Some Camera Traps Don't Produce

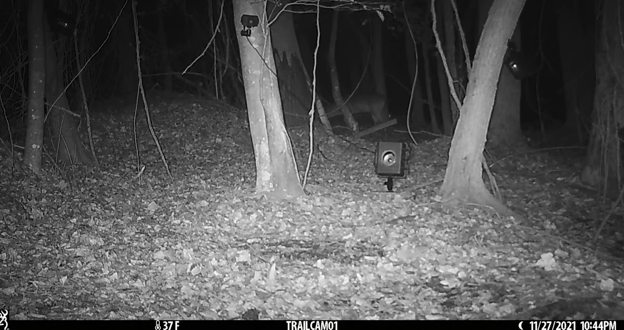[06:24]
There was a main trail right here, a few does kind of worked way past it, but no bucks came back into the area. This one was a bust, and we're going to go ahead and pull it. We want to get it to a more productive location in the coming weeks.